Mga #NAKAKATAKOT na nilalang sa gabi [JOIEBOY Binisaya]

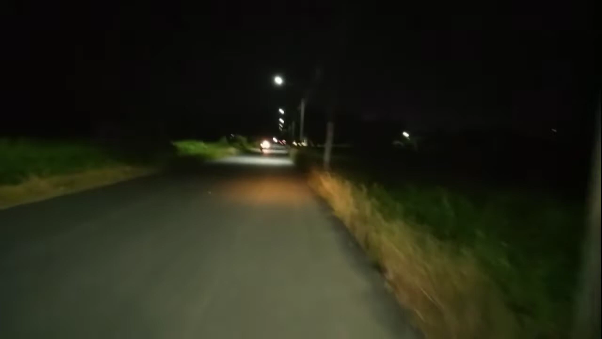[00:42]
Ngunit, meron na pala dalawa, dalawang kasalubo. Hindi ko muna binuksan ang aking extra life. Dahil, maliwanag pa naman ang ilaw na nanggagaling sa street life.
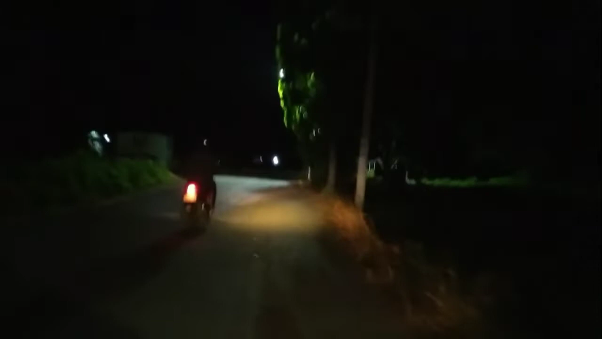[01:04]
Ngayon, mga idol, meron pala nag-overtake. Sa kabilang banda, binuksan ko na ang aking extra ilaw at meron pa akong mga kasalubo.
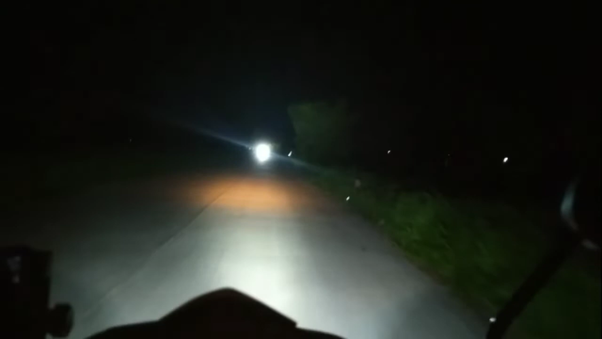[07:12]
E-bike nga ba? Tingnan natin. Oh, e-bike nga. Habang ako nagpapatakbo pa huwi. Wala akong iniisip kundi mag-relax. Kasama, ang sariwang hangin. Dahil nasa paligid ko, mga taniman ng palay.
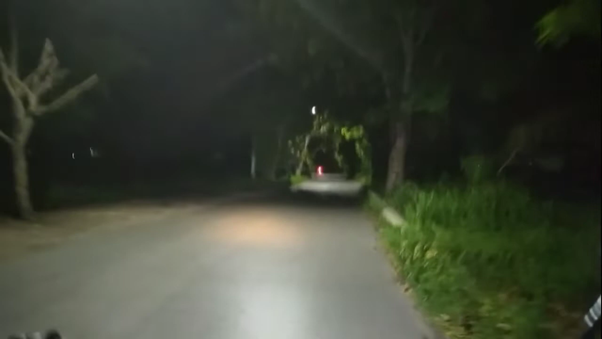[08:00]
wala na akong kinakatakutan dito kundi yung mga aso na naman ayan bang idol. Napakaganda ng nature. O, diba? Maraming punok sa kapaligiran. Marami ako nakakasalubong na mga tricell at mga
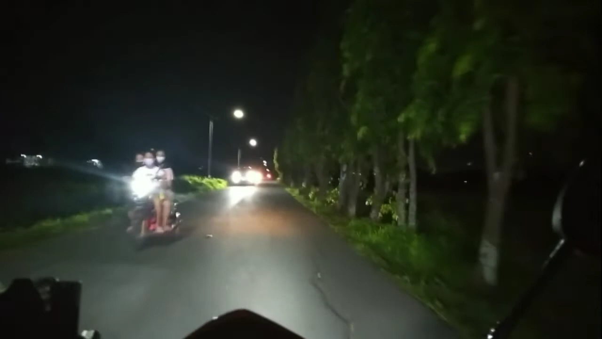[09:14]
Pagmasdan ninyo ang mga puno sa paligid. Buhay na buhay. Ang streetlights maliwanag. pinakamagandang madali. Ayan na naman. Aso na naman. Ayan talaga ang kinakantaputan ko. Aso maraming salamat niya pala sa kumuha ng aking intro.